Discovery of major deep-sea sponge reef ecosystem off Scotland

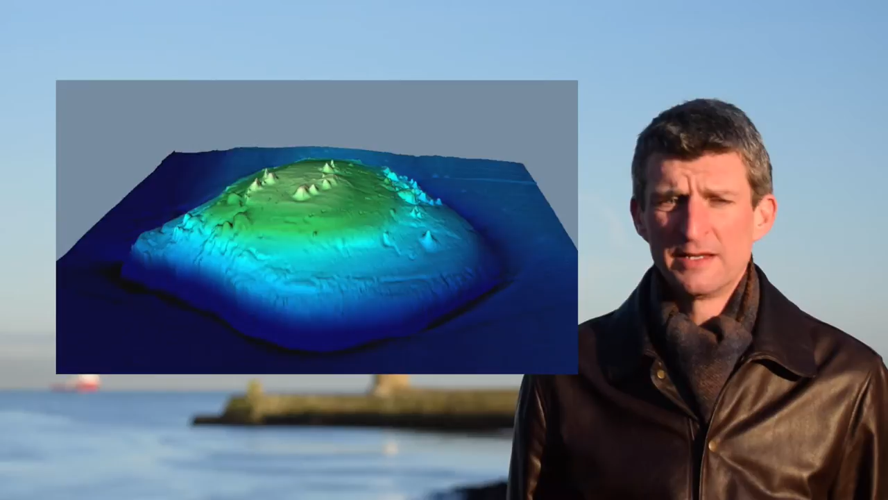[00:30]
That's 500 metres higher than Ben Nevis. This single seamount, known as the Rosemary Bank, is a staggering 35 miles across. That's comparable in size to the entire Cairngorms National Park.